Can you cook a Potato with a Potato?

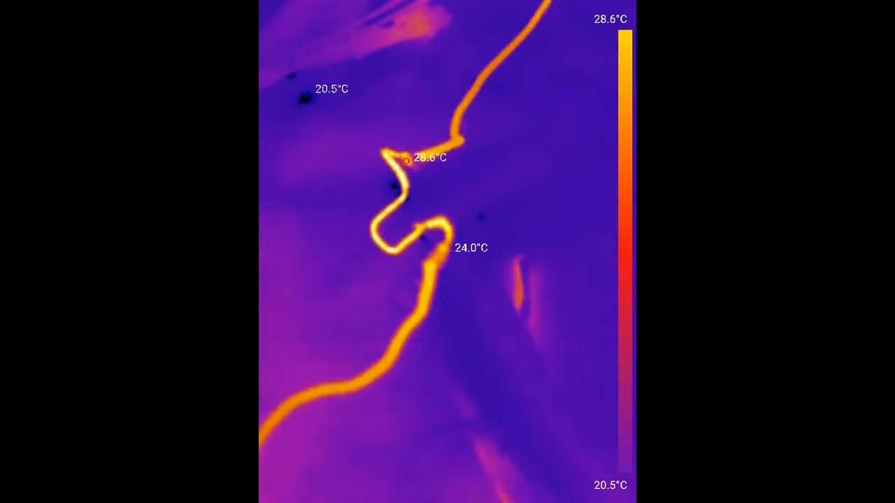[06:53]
On screen: scale top 28.6°C, scale bottom 20.5°C
An external test heating element only increased by about 10 degrees under potato power. Yeah, like I needed a battery 10 times the size of this one,